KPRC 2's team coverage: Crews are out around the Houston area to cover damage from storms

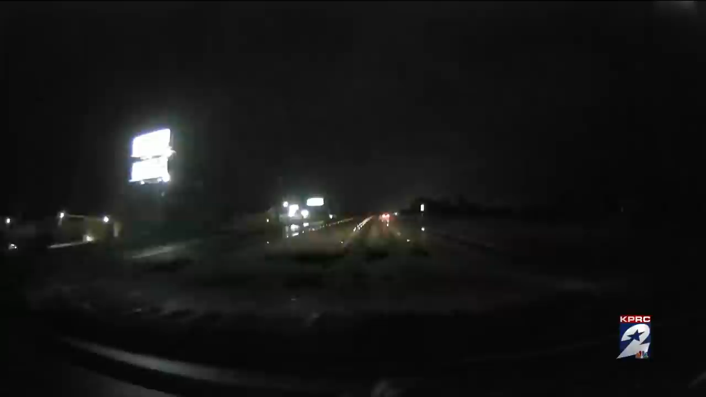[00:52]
A tornado on the ground right now in Round Rock. Moving over I-35. And 45.